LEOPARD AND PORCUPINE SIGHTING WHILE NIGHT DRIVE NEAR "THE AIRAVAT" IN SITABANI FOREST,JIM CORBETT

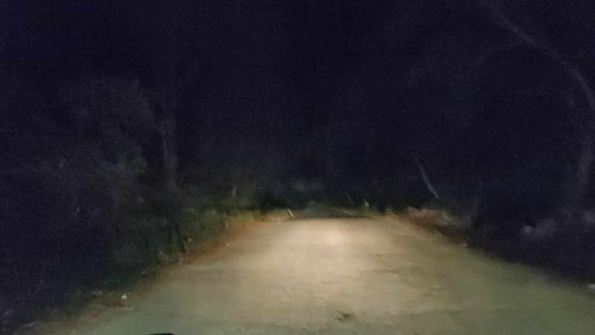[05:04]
बस यह हां पर ऑनी का हो एंद्ड किरा हुआ तो यहां पे पीछे रोड पर फूर्द किरा हुआ है तो नहीं है एक डंडा भी घरा हुए यह है
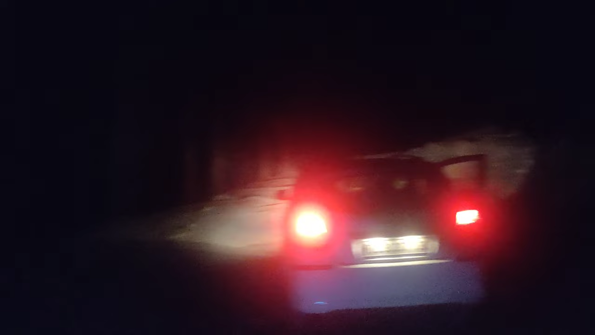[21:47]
तो दोस्तों बहुत ही मज़ा आया गूमने के बाद लेपड मिला तो मेरे कोटेज के बाहर वह जो लाइट जल रही है सामने वह हमारा एरावत है और ग्यारा बच के तिरपन मिनट है
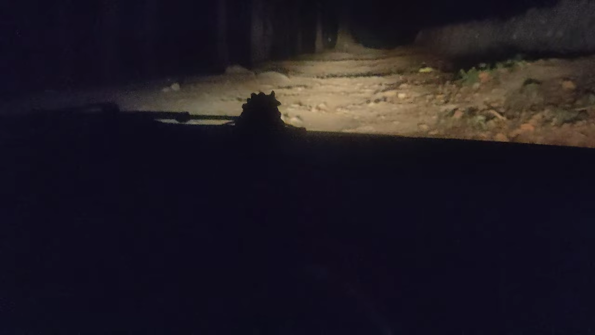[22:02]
रात के 11.53 और हमें हो गई है एरावत के बाहर लेपड की साइटिंग और यह वही जगह है जहां मैं और कुबेर जी जब वह काकड बार्किंग डियर और मोर और बंदर कॉलिंग कर रहे थे यह वही वाला लेपड है